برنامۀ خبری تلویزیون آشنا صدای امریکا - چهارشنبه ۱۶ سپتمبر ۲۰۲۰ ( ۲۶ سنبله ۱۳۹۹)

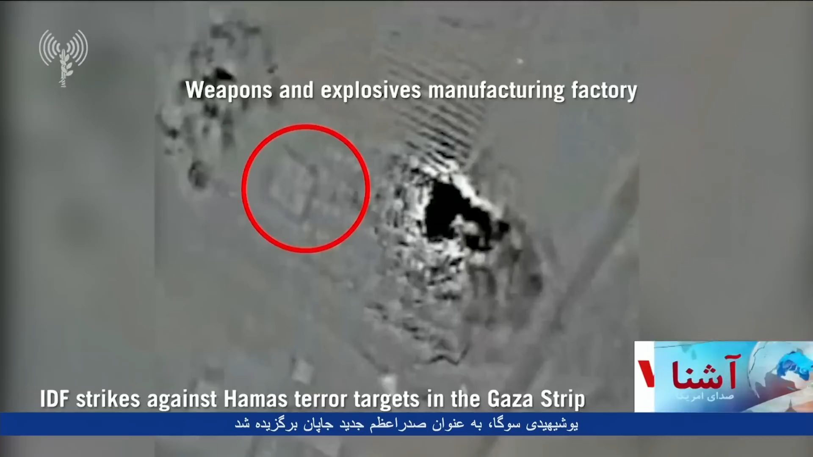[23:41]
بر اساس گزارش‌ها در حملات راکتی حماس 2 اسرائیلی جراحات سطحی برداشتند.
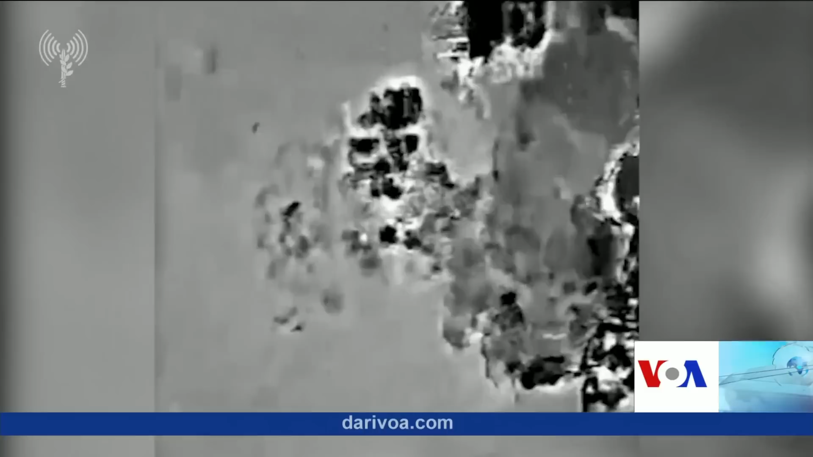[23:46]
اسرائیل گفته است که 10 موضع حماس را که شامل کارخانه
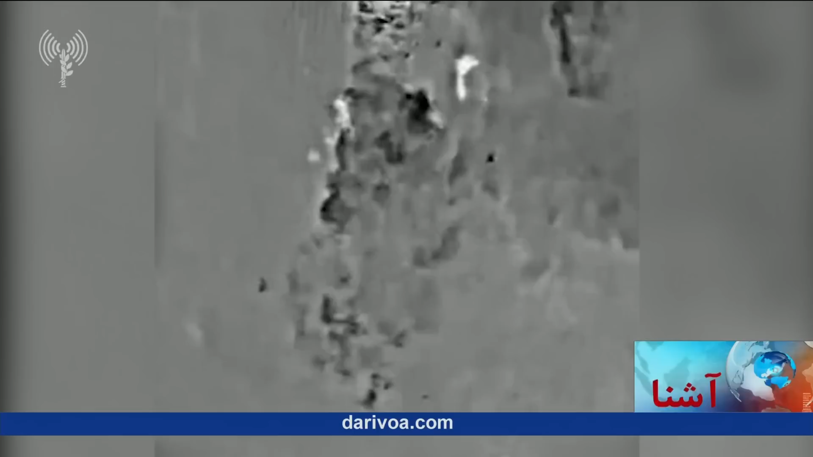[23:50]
تولید سلاح و مواد انفجاری، ساختمان‌های زیرزمینی و یک محل آموزش نظامی است مورد هدف قرار داده است.
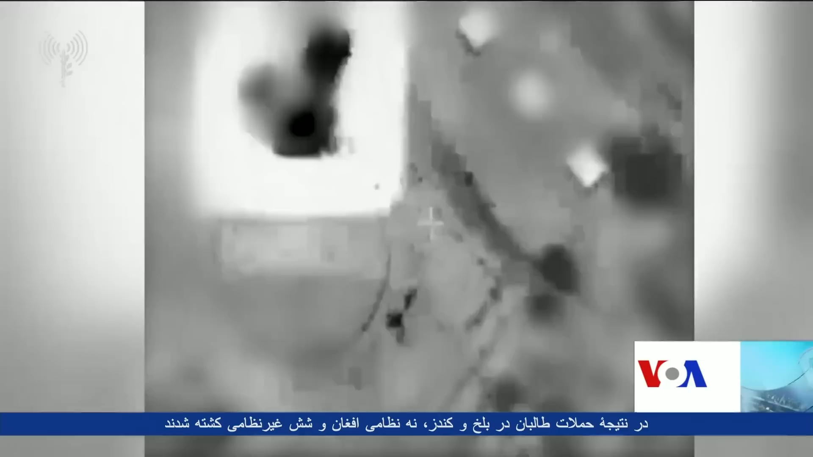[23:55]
دوستان، با همزمان با حملات راکتی شب گذشته گروه حماس بر اسرائیل، دونالد ترامپ رئیس جمهور ایالات متحده آمریکا میزبان امضای توافقنامه ابراهیم در قصر سفید بود.